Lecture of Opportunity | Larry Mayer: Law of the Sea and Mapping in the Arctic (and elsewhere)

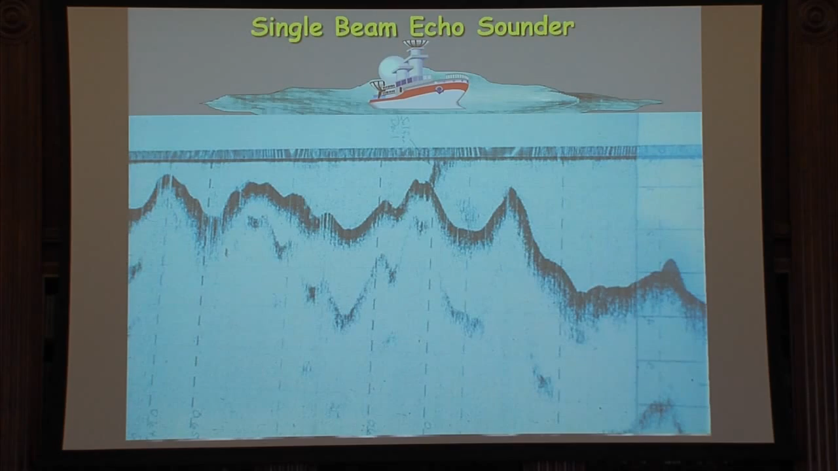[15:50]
but through this blurry lens of poor lateral resolution. From that combination of lead line measurements and single beam sounders, we see most of the
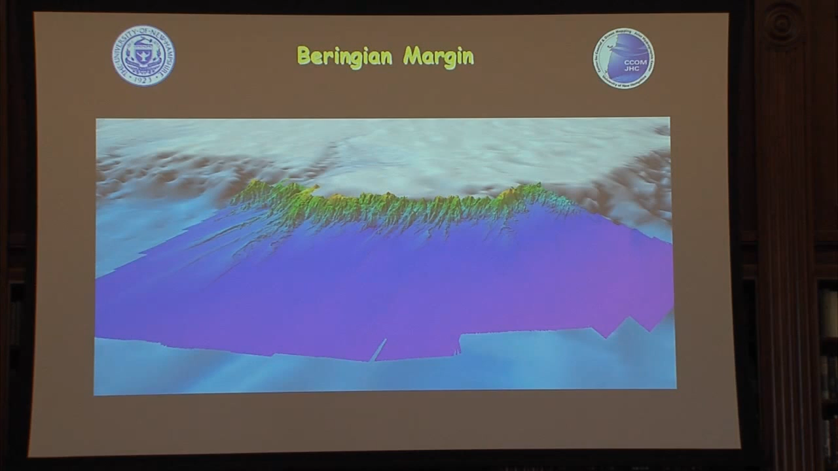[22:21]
miles so if we had to use this kind of data we would have put a foot of the slope here now we can trace the foot of the slope way out here it has a huge impact on how far we can extend the continental shelf and we have found this every single place
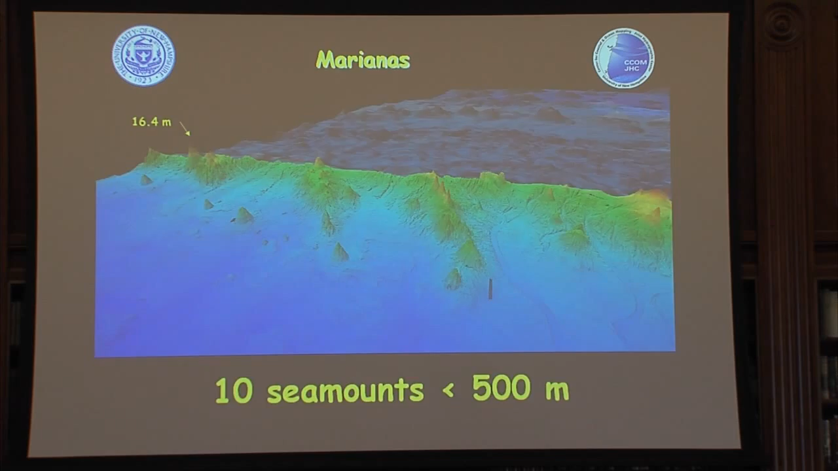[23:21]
all are familiar with the San Francisco and the problem it faced with hitting an uncharted seamount at full speed and there
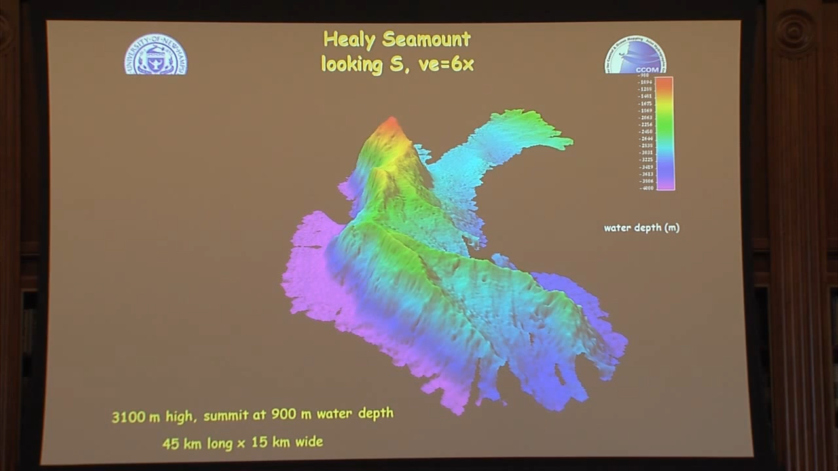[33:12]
so we go from 4,000 meters so we're down at 13,000 feet 14,000 feet here up to 10,000 feet and the interesting thing about that is that that had not been on the existing charts
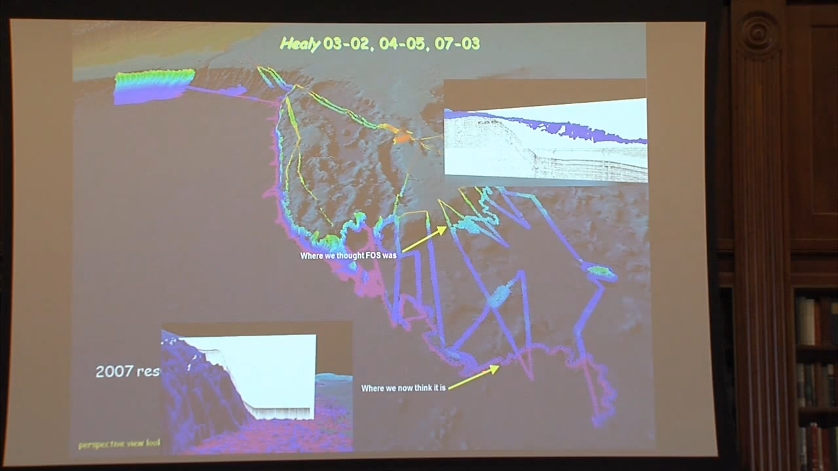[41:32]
butting up against it that's the foot of the slope so that was just an absolute eye opener and that is hundreds of miles so in terms of further extent of the US continental shelf
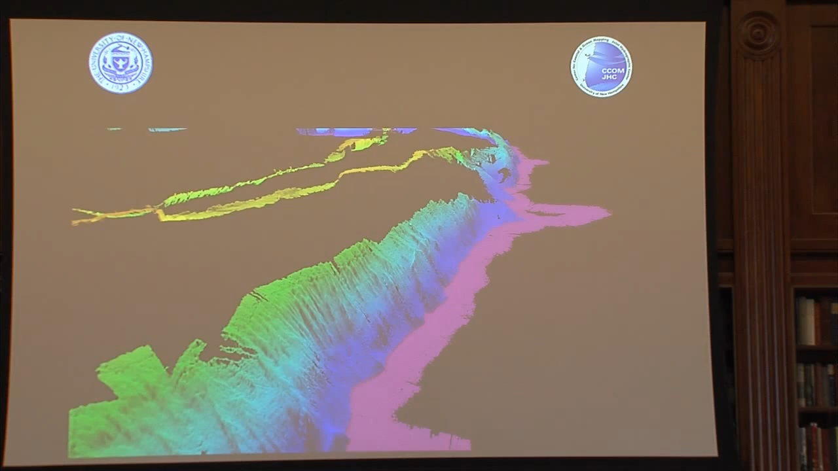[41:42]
and so we were able to find that follow that around Northwind Ridge which is really obvious here and just
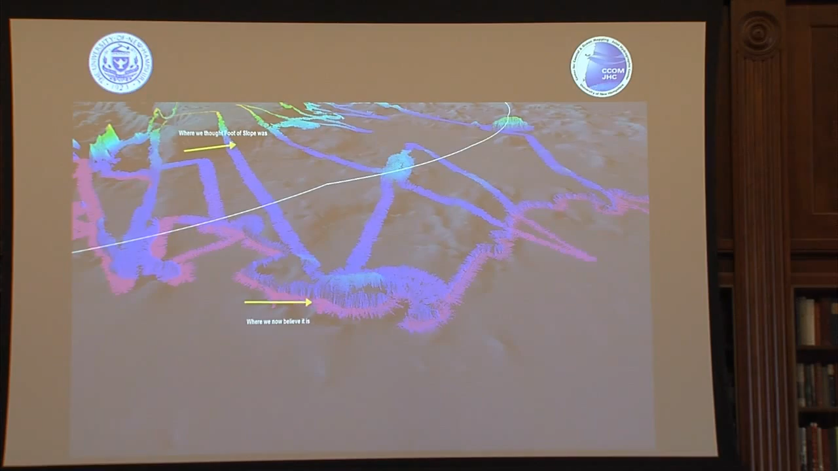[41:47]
follow it follow it along we also find all kinds of other stuff every time you go out and map like this these
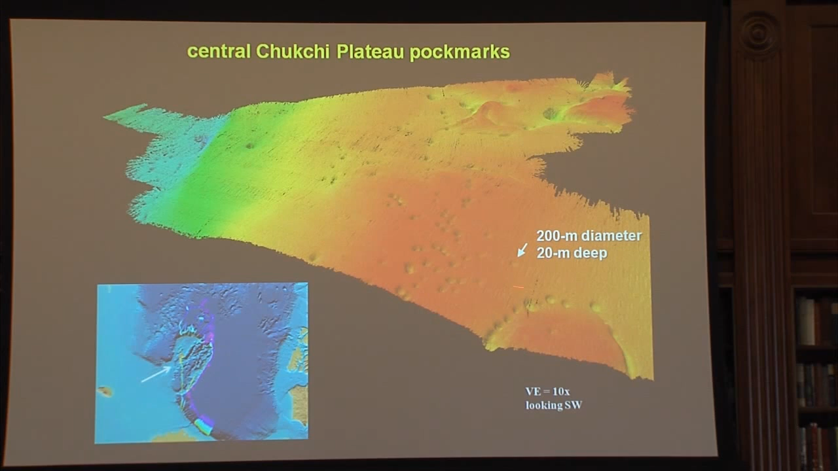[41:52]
are giant pockmarks applying gas coming out which is part of the idea of the Arctic so rich all kinds of features on the seafloor indicating that ice sheets had been
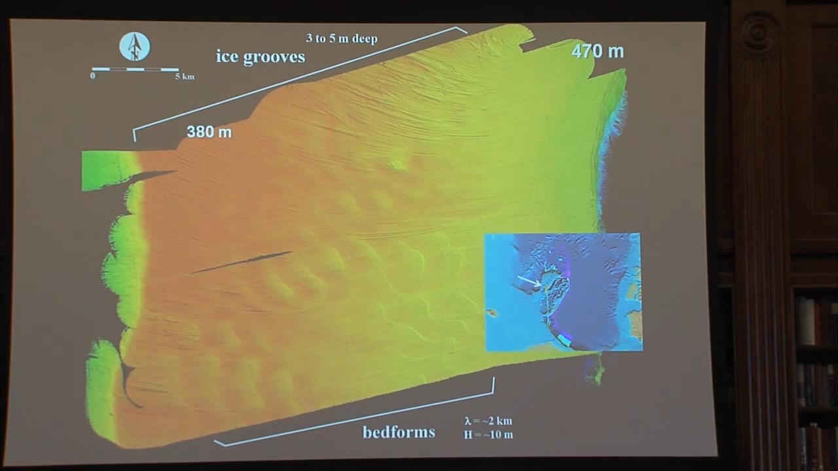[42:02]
there that people hadn't known about so there's all kinds of scientific spinoffs on there too